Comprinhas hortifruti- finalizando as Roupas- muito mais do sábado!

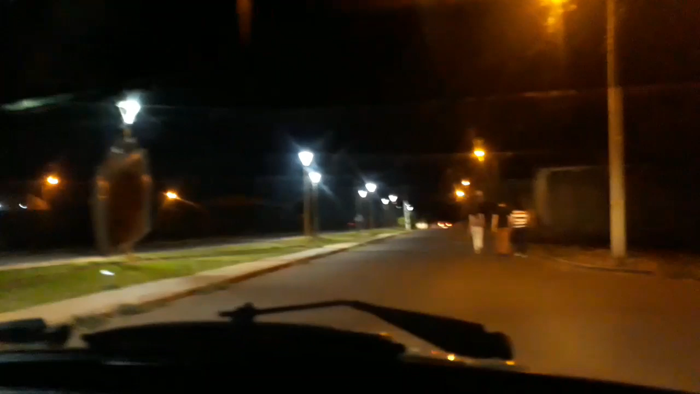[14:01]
Aqui em cima ficou bonito, ó. Ficou, parece... Ai, no vídeo não parece tanto.
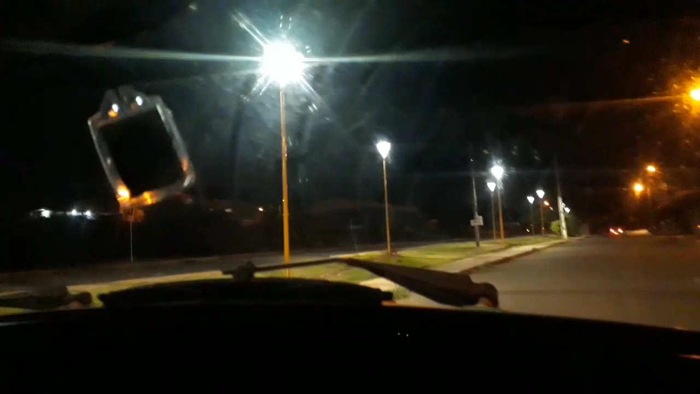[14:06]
Mas fica bem clarinho aqui, ó. Parece que tá de dia. Amanhecendo.
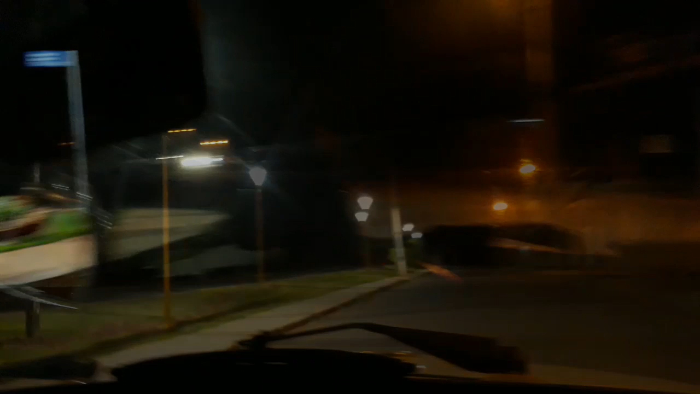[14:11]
Olha, olhando daqui, gente. Tanto de luz. Mas dá pra ver.